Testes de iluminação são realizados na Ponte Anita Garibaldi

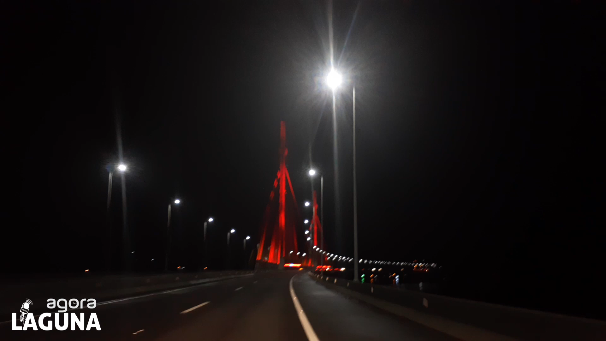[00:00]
Motoristas que trafegaram na noite deste domingo na ponte Anitta Garibaldi puderam acompanhar os testes que a empresa CCR Via Costeira vem fazendo na iluminação dos estais da estrutura.